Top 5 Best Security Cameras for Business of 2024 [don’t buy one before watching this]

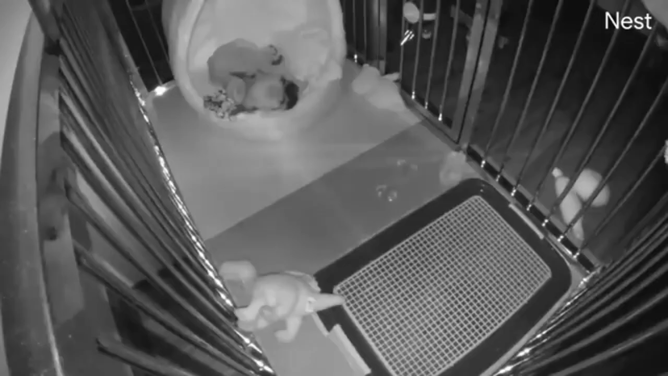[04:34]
This implies it can recognize and categorize objects and movements in its area of view. This function not only eliminates false alarms caused by non-threatening motions,